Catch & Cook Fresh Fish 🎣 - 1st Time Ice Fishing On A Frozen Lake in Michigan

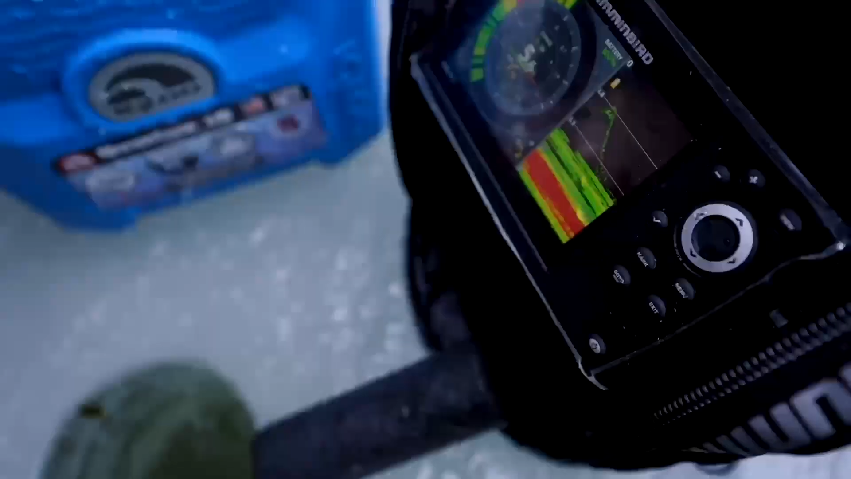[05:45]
The yellow ones are bigger and the green ones are smaller fish.